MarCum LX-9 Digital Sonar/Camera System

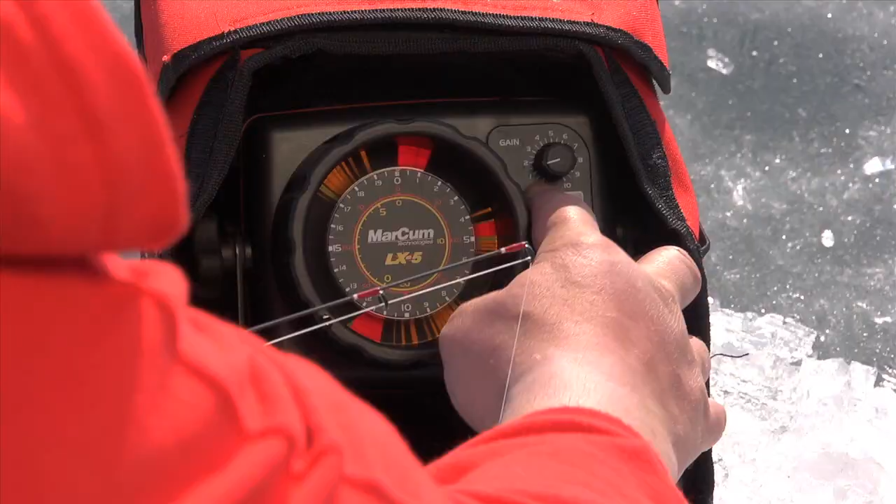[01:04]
It takes all the sonar engine from the Markham products,
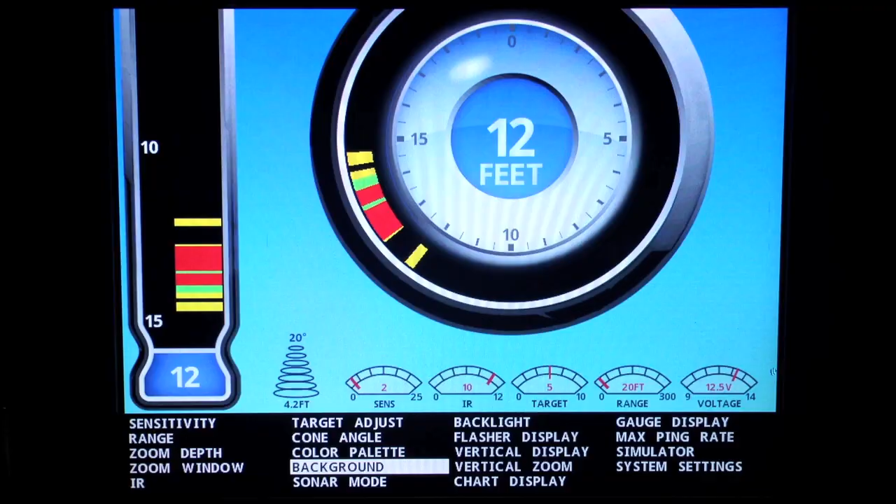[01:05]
overlays with the digital stuff we've been doing with the LX7,